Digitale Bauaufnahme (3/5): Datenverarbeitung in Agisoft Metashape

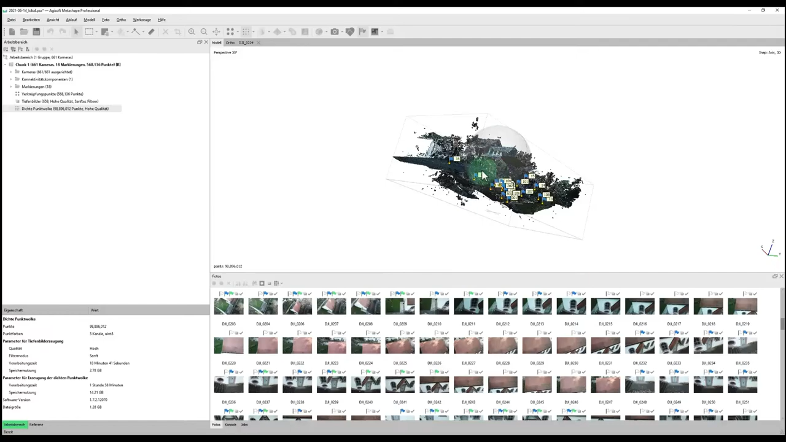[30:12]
Die Punktwolke hat jetzt knapp 100 Millionen Punkte. Jedenfalls erkennt man hier nochmal,
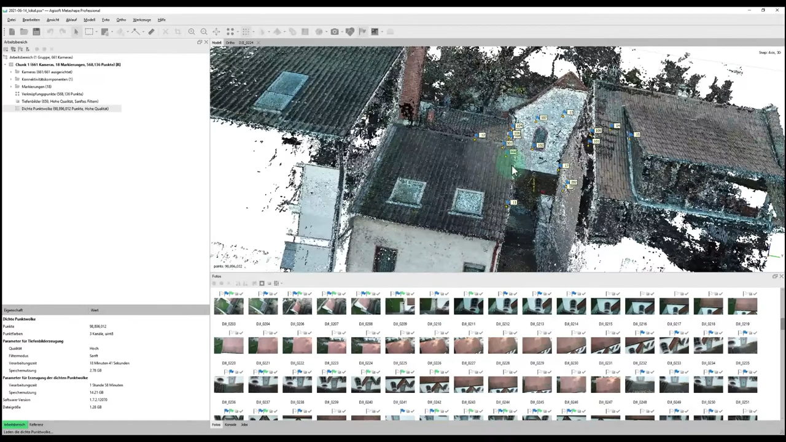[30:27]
jetzt in Gate dargestellt, die Marke,
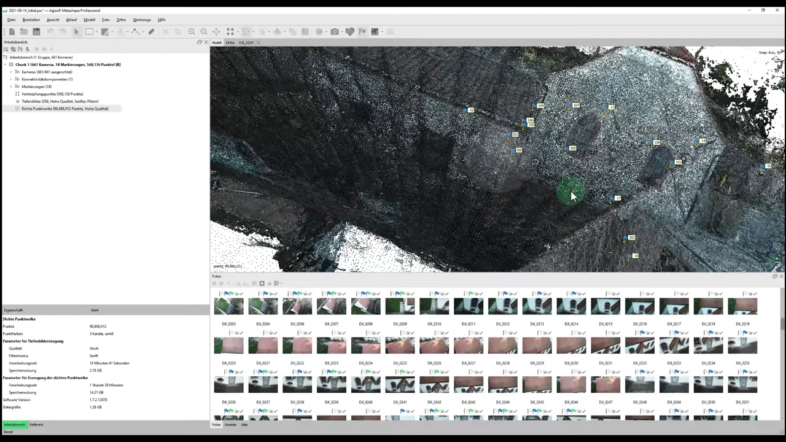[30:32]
die verwendet wurden, um die Punkte mit einem Maßstab zu versehen. Um die Punktwolke aus der Software AGISUV zu bekommen,
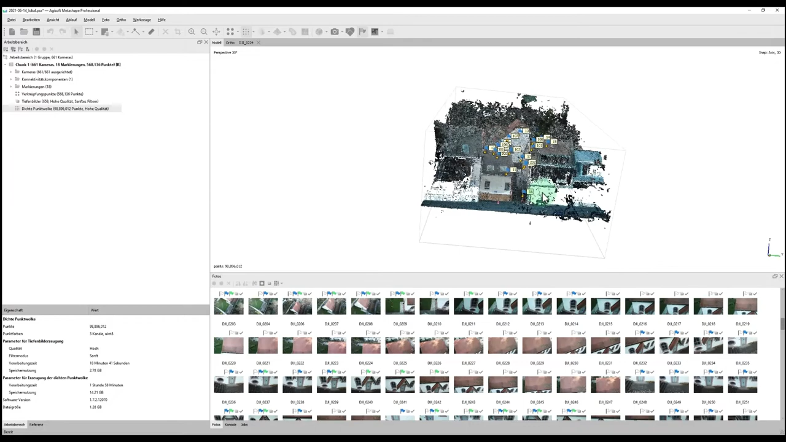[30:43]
kann man einfach hier Datei exportieren, Punkte exportieren. Und kann dann in verschiedenen Formaten, bevorzugt hier dem E57 Format,
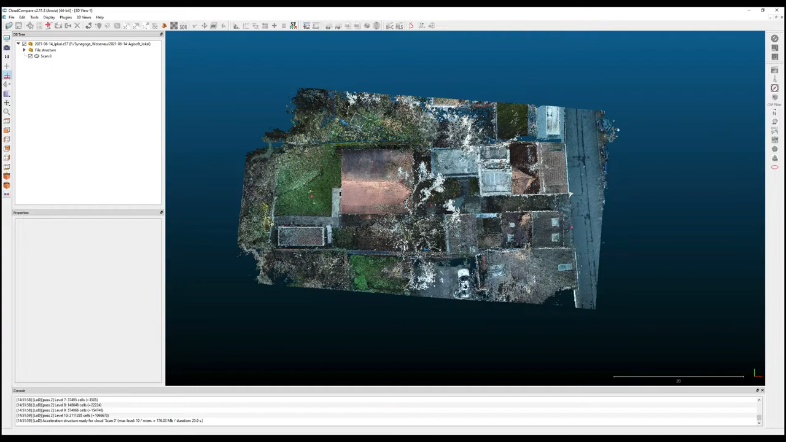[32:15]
Das ist jetzt eben die Ansicht von oben.
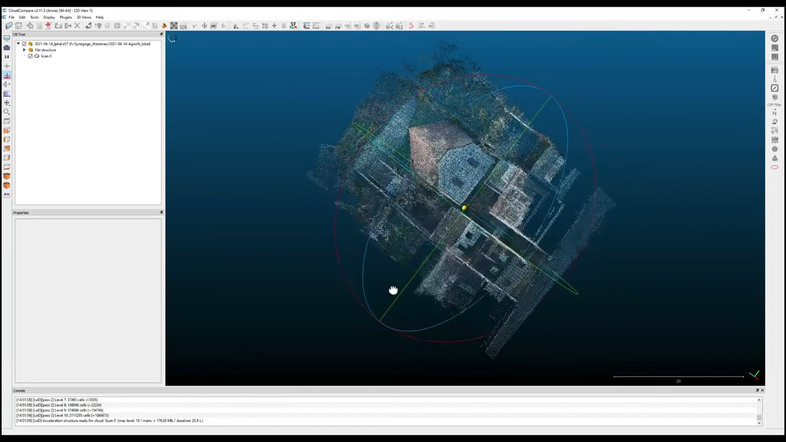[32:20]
Und dann kann man einfach hier sich die gesamte Punktwolke nochmal ansehen.
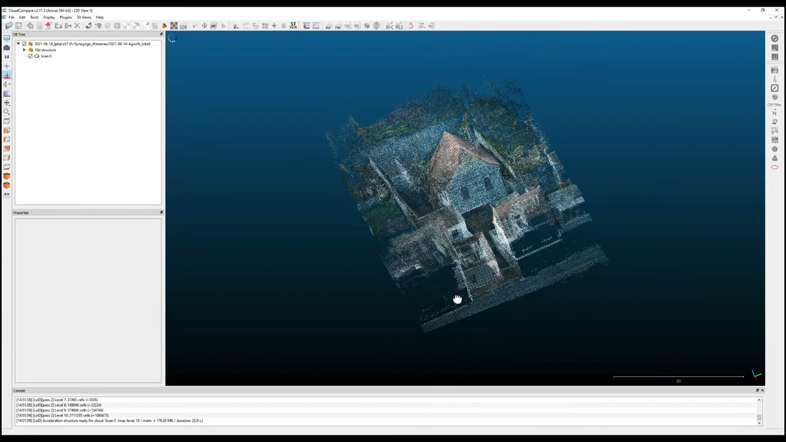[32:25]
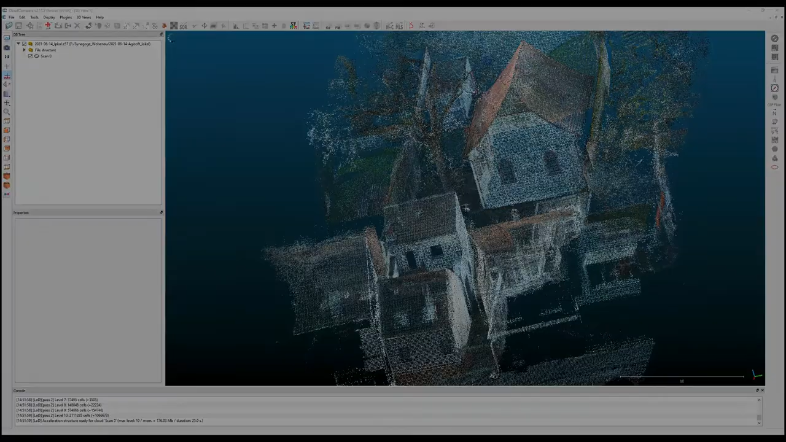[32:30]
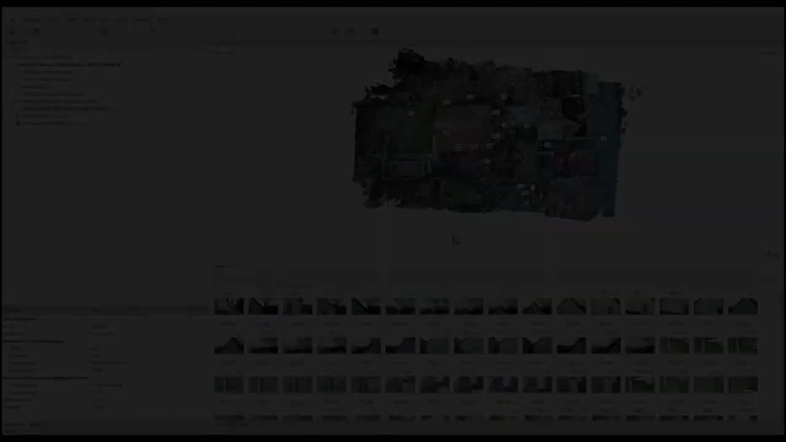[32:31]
Falls die gerade eben exportierte Punktwolke schon vor dem Export etwas bearbeitet werden sollte, bietet AGSoft hierfür auch Möglichkeiten. Und zwar kann man hier oben einfach zwischen dem normalen Modus, in dem man die Anzeige schwenken und verändern kann, in den Auswahlmodus umschalten. Und kann dann hier über eine rechteckige Auswahl, eine kreisförmige Auswahl oder eine Freihandauswahl einfach einzelne Segmente der Punktwolke bereits in AGSoft löschen,
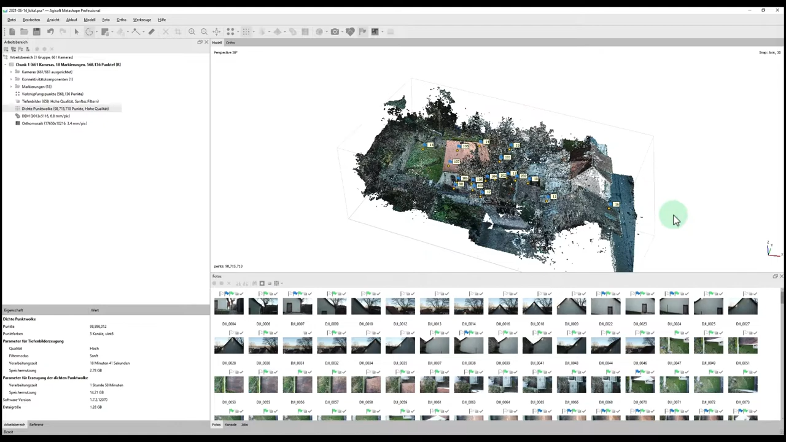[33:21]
Da könnte man jetzt hier die Freihandauswahl wählen und dann hier so ein Polygon aufziehen. Und mit einem Klick auf Entferntaste verschwinden dann die Punkte. So könnte man einfach noch ein bisschen aufräumen und einfach in den verschiedenen Ansichten schauen, welche Punkte einfach Fehlpunkte sind oder Störpunkte.
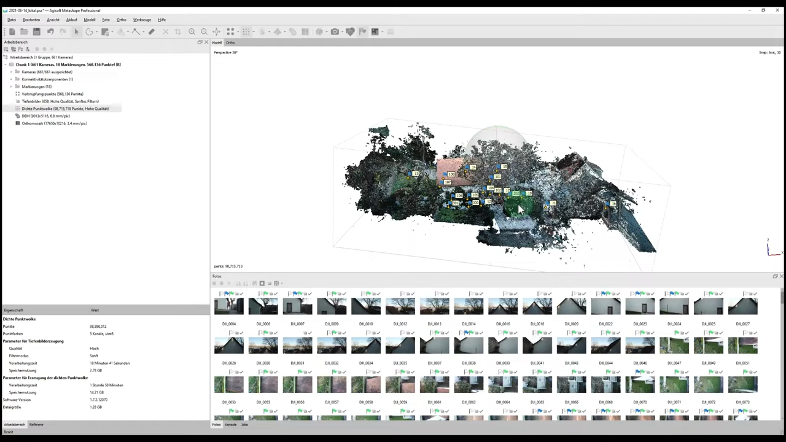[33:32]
Diese dann eben entfernen oder man kann auch hier noch mit Klick auf Anzeige zurücksetzen in die Ansicht von oben wechseln. Und könnte dann sich auch einfach, zum Beispiel jetzt hier über die rechteckige Auswahl, Randbereiche, die einfach nicht von Belange sind für die weitere Verarbeitung, weil einfach so weit der Bearbeitungsraum nicht reicht,
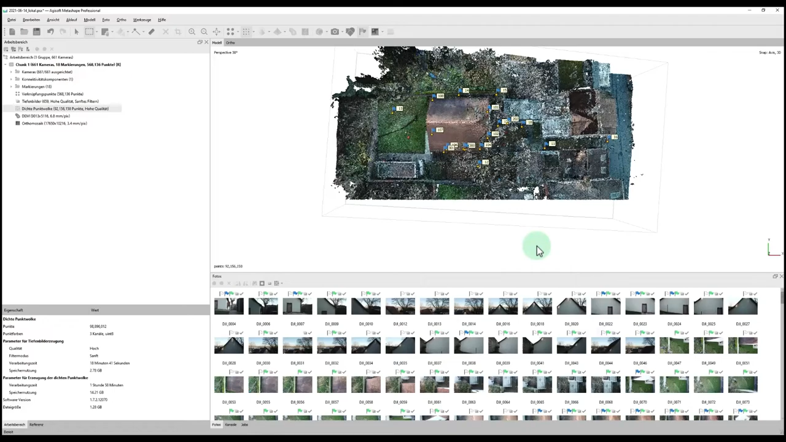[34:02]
könnte man hier auch einfach dann löschen und sich die Punktwolke noch ein bisschen zuschneiden.
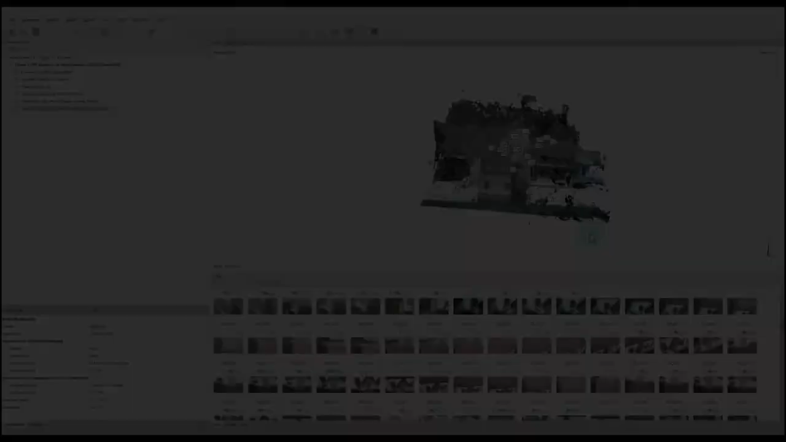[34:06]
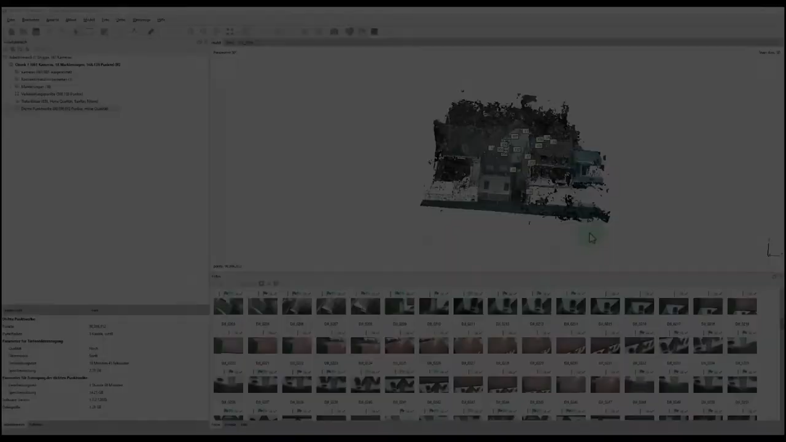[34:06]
Die Punktwolke kann nun beispielsweise in PointCab weiterverarbeitet werden.
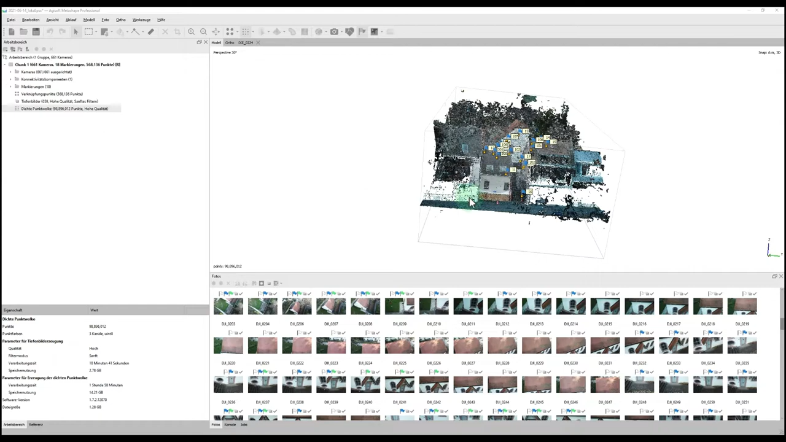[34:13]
Jedenfalls hat aber auch noch Agisoft Optionen, um mit den Daten weiterzuarbeiten. Und zwar kann man hier unter Ablauf noch ein Mesh erzeugen. Dann erzeugt sie aus der Punktwolke ein Mesh, das auch in den gängigen Formaten exportiert werden kann. Oder was auch recht sinnvoll ist, ist eben,
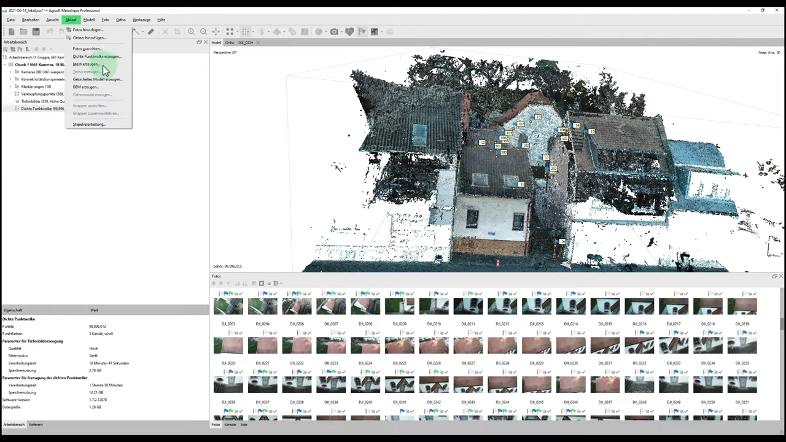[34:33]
dass ein Otto-Mosaik erzeugt wird, quasi ein Otto-Foto. Das ist besonders bei großräumigen Daten recht häufig eine Anforderung. Und zwar muss man da zuerst einen DEM erzeugen. Das heißt Digital Elevation Model. Da kann man wieder in Ablauf einfach draufklicken. Kann hier Typ, lokale Koordinaten, alles so lassen. Quellkarten, einfach die dichte Punktwolke.